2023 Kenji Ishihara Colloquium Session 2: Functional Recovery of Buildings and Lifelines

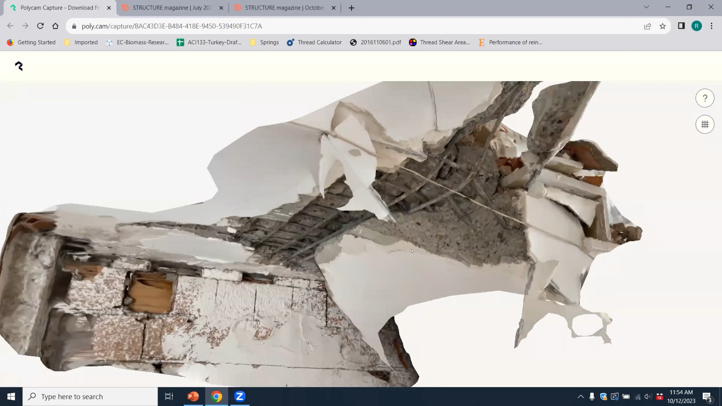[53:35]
I took a 3D scan of one of these to give you a sense for,
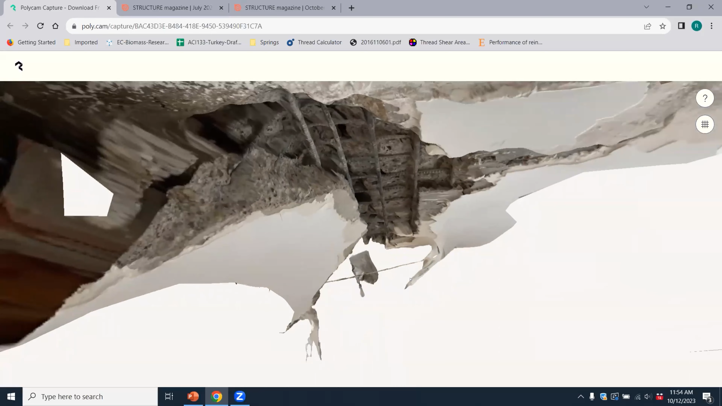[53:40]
it's not just that the building drift imposes large demands at these, what they turn into essential braces, but there's also really poor consolidation and a lot of construction
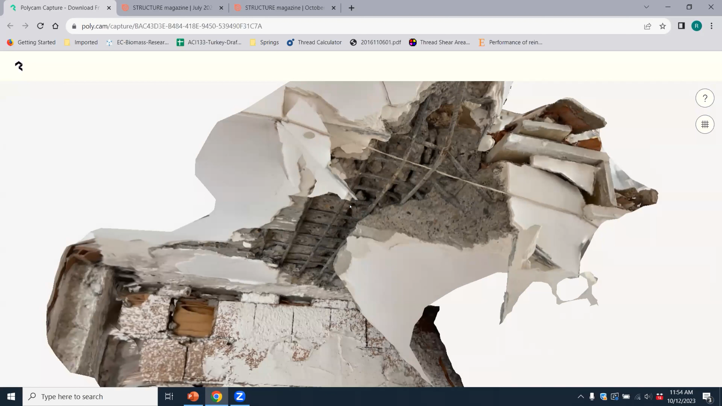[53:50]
debris that happens right at these joints that we saw after the event.